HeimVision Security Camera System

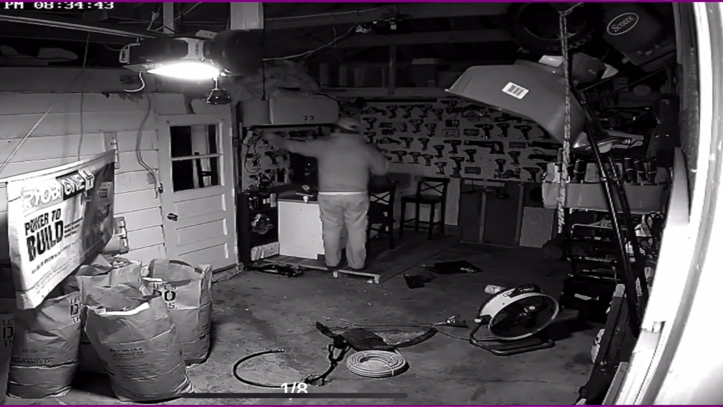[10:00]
when it gets to a certain brightness as you can see in the uh what you just saw and so but when it comes to